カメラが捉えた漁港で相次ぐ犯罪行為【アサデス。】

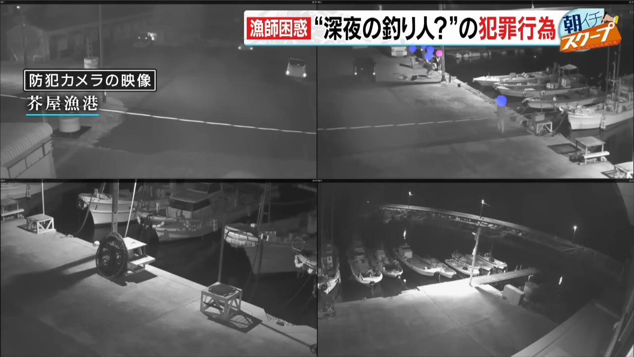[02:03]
時刻は夜中の0時半一人が釣り上げた魚を網で救おうとしているように見える
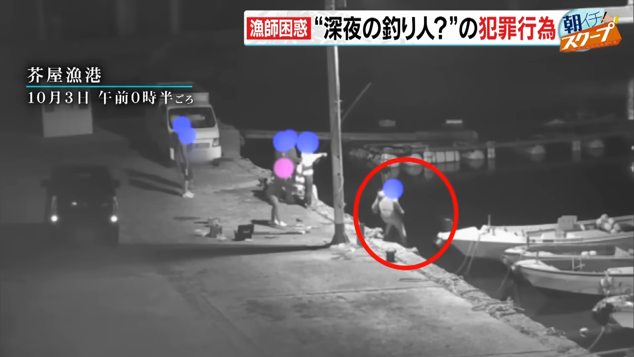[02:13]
夜釣りを楽しんでいる様子かと思いきややがて思わぬ行動に周りを見渡し近くに人がいないことを確認するとなんと漁船を引き寄せ
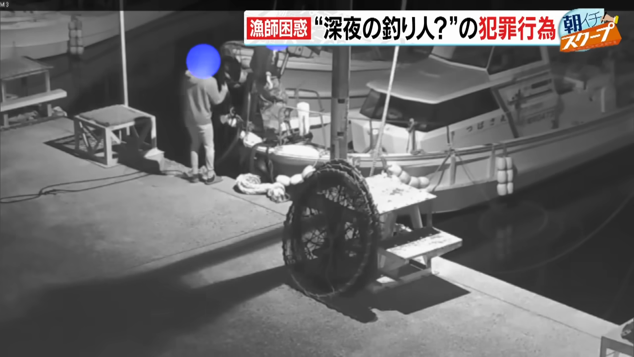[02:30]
船に乗り込んだのだもちろん彼らは船の所有者ではない魚が入った網のあたりを指差し船上の人物が船から吊るされたロープに手をかけたそして上に引き上げようとしたその時陸地にいた男が防犯カメラに気づいたのか4人が一斉にこちらを振り向いた